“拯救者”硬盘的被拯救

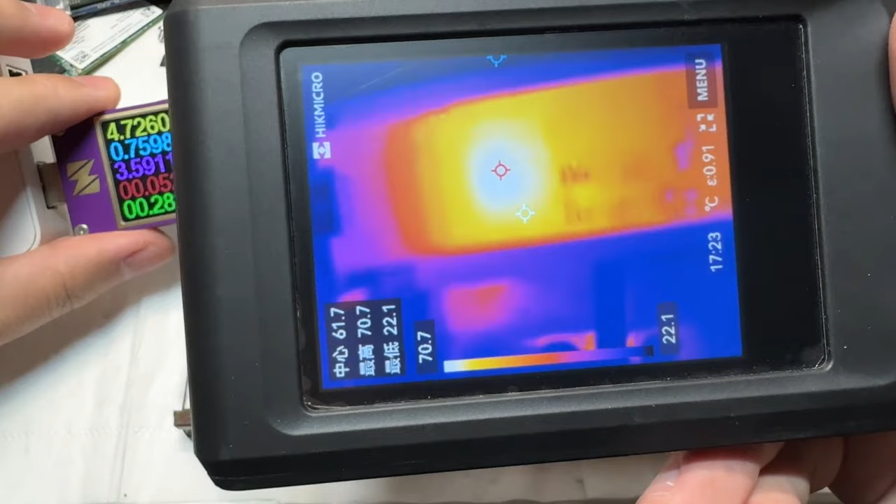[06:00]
On screen: spot 61.7°C, max 70.7°C, min 22.1°C, scale top 70.7°C, scale bottom 22.1°C
发热了刚才我也上设备检查过一遍这一个主控它好像是不出信号的接着我又测量了一遍